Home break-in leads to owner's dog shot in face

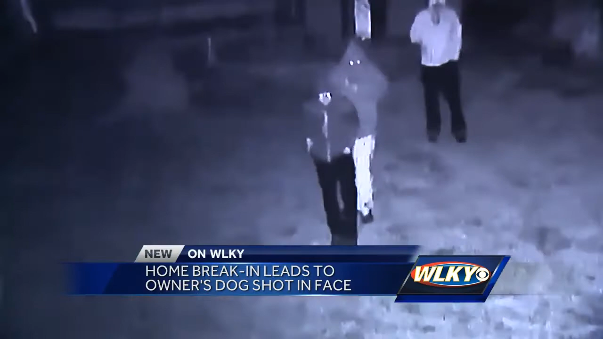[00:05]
Roughly 30 minutes all caught on camera as several people in hoodies crept in the shadows.
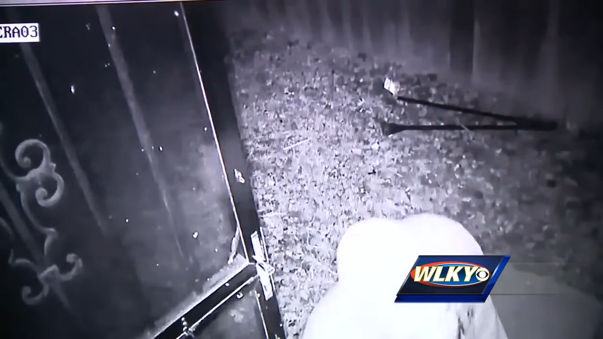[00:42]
I just decided to close and it potentially saved my life. This surveillance video shows the group of at least four people coming in through the backyard.
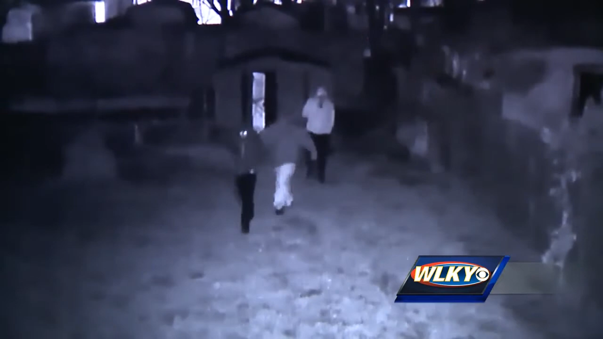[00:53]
Moments after entering the home, one of the criminals motions to another person with a gun in hand. And minutes later, before leaving, you can see one of them finally move the camera that was capturing the break-in from the beginning.
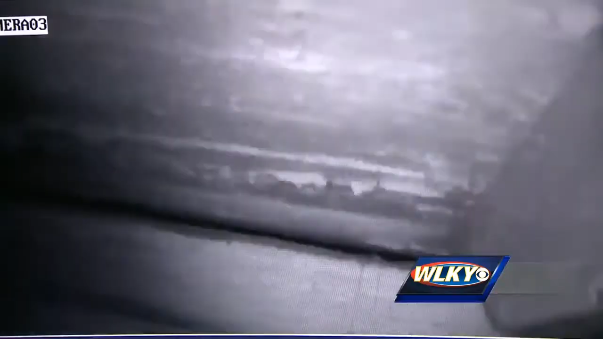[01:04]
It really fires me up. The Labrador Mastiff mix was rushed to the vet and was treated for his injuries.